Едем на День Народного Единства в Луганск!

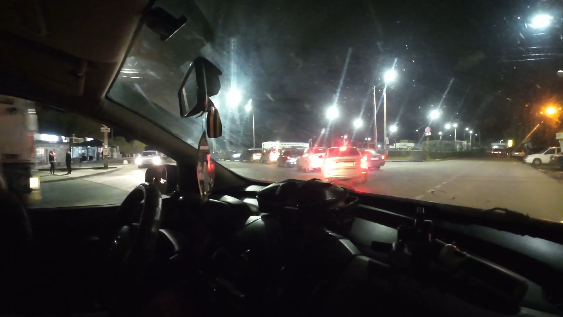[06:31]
Да, если не больше. Да, что-то... Грузовики проезжают быстро, а вот легковые, кстати, картинка не соответствует. Приложение пишет 45 минут, а мы уже больше часа стоим. Ну, что, всего где-то часа полтора, мы, наконец-то, ну, из Варина. Встречают нас большое количество машин.
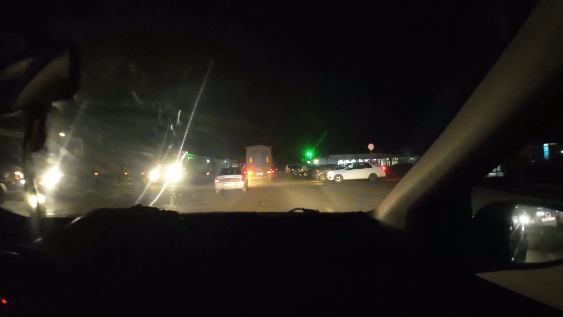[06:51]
Ой, гляньте, сколько фур на выезд, еще больше, чем на въезд. Да, стройка идет, поэтому машин много.
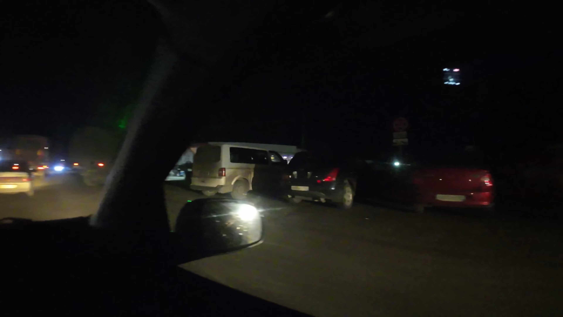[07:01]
Магазинчики, остановка. Продукты, напитки, алкоголь. О, гляньте, сколько фур, ё-моё. Так, припаркуемся сюда. О, у Максима сейчас. Бесплатный.
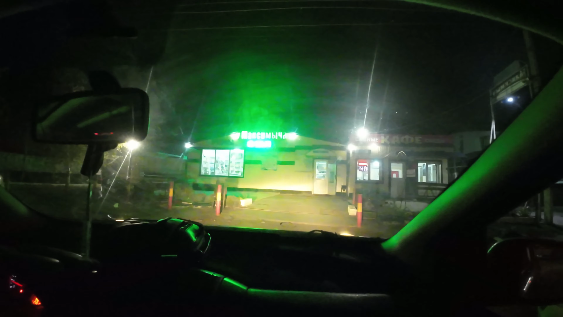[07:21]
Вай-фай, ух ты, ничего себе. Ну что, выехали мы с Изварина.
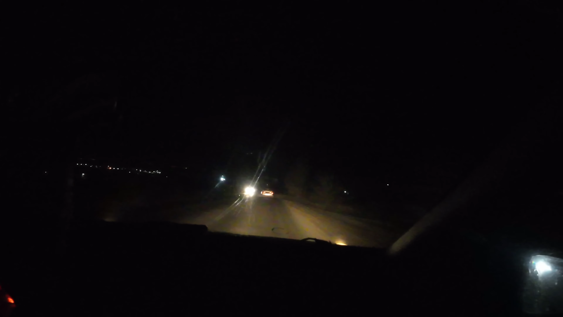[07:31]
Вдалеке вон дорога. Ну, в смысле, выехали с КПП, да. Уже темно-темно. Дорога здесь хорошая. Вдалеке вон дорога к птицефабрике светится. Оно изварено, кстати, вот, гляньте, дорогу, которую делали два года назад. Ее опять срезали. Ну, видимо, хреново сделали. Вот так, что будут делать. Не, просто уже разбили по новой. Да.
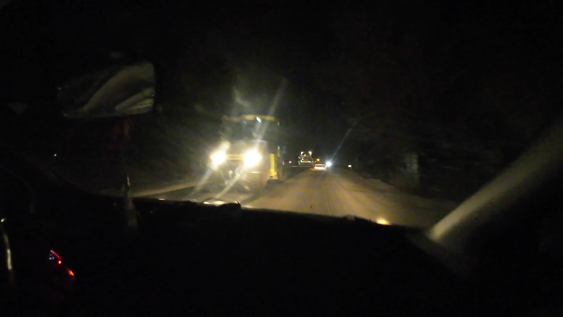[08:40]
Димка, чуть на каток не наехал. Нет, нет, нет, просто там яма глубокая. Вообще, интересно. Это не самая хреновая дорога, почему они ее делают в первую очередь? Или там уже везде сделали? Она с этой стороны справа разбита.
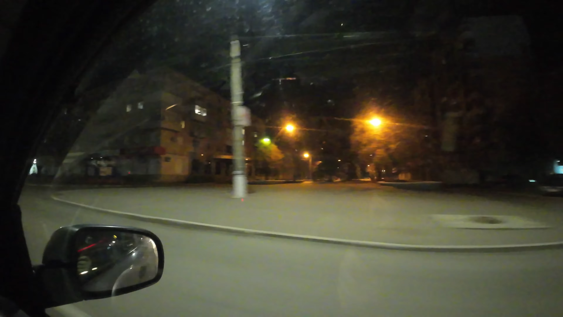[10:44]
В парке тоже светится. Вот это он, конечно, красава, да?
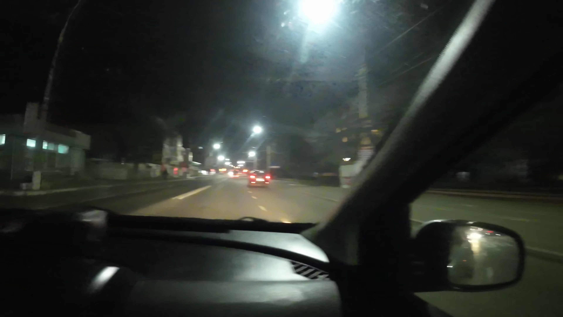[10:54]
Перед фурой выскочил, короче, чуть не это не улетел. Не успел я снять. Я ж не быстрее еду, 40 километров всего. Я тебе, кстати, советую этот, регистратор купить. Едем уже на выезд из Краснодона. Один раз попал под красный свет.
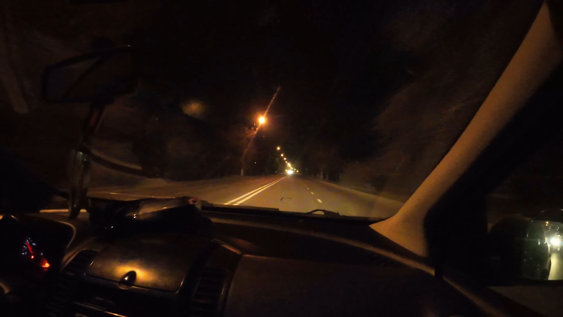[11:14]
Все. Считаешь, вот видите? Да, считаешь, что до самого выезда с Краснодона ты будешь. Ну что, покинули мы Краснодон. Проезжаем путепровод. И нормальная дорога закончилась. Да, и нормальная дорога закончилась. Путепровод вот этот в поворотом на Суходольск. И следующий у нас молодогвардейст.
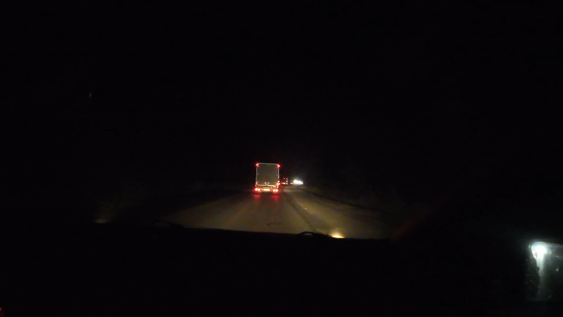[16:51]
Ну, я тебе по-хорошему скажу, чтобы хорошую совсем дорогу делать, надо подушку делать. А они, видишь, подушку не делают. Ну, дай бог, может, советская еще осталась там. О, гляньте, сколько строительной техники. Все мигает, светится. Да. Дорожные работы идут и круглую ночь. Красавчики. Молодцы. Я так надеюсь, что будет быть.
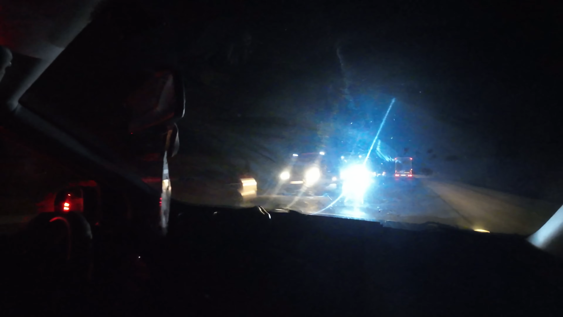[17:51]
Кстати, мы еще в струю с тобой попали. Хоть где-то мы нормально попали, да. Едем через Наванновку. И, наконец-то, у Наванновки хороший новый асфальт. Правда, не поймем, в один слой уже уложили или все-таки уже и второй. Я думаю, это конечный. Водитель думает, что уже финал. Потому что, типа того, что большой слой. Я, конечно, полу-полосу сделал. А, ну, если разметку сделали, то уже 100% финал.
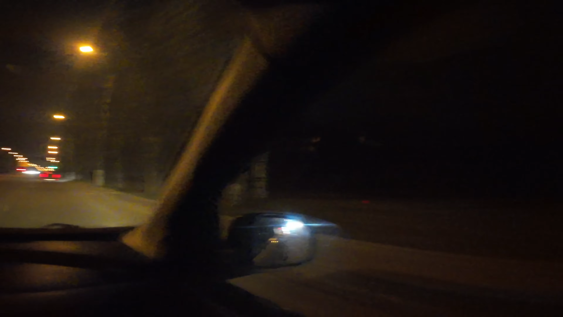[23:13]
Подъезжаем к автовокзалу. Да, свечения, конечно, маловато у нас. Да хватает. Да нет, посмотришь, если из таких, ну, городов. Там все иллюминации, боковины, магазинчики там, ну, все светится.
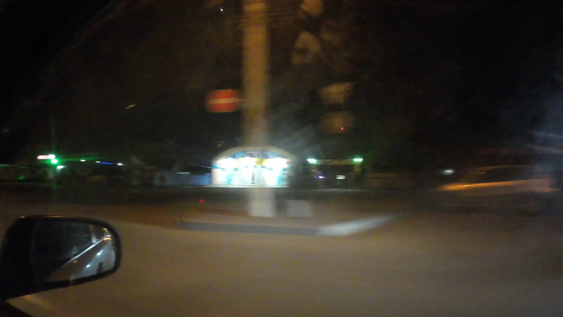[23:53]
Что оно подсвечено? Ничего оно не подсвечено, посмотри. Ну, я же тебе о чем уговорю. Здесь вот тоже я парк сколько проезжаю. Здесь вот барельеф защитником и так далее. Ну, вот это стоило здоровенное, памятник, мемориал. Что, нельзя несколько прожекторов поставить, чтобы его видно было? Да, то просто... Просто горе от ума. Нет, вот здесь дальше, глянь, сделали какое освещение. Классно вообще. Аврора.
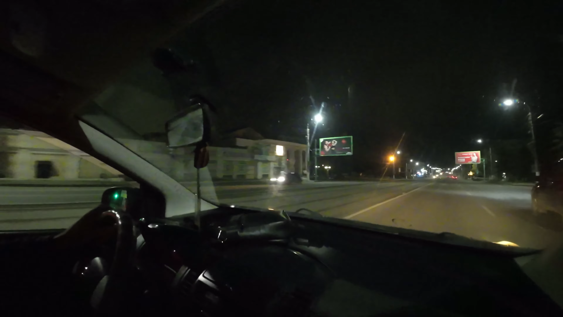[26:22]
Обувная фабрика. Ну, здесь уже светодиодные пошли, фонари здесь повеселее. Ну, кстати, стадион, гляньте, освещение вроде сделали вокруг. Ну, я не помню, раньше было или нет. А, наверное, раньше какое-где было. Ну, здесь, конечно, уже здорово. Здесь широко, светло.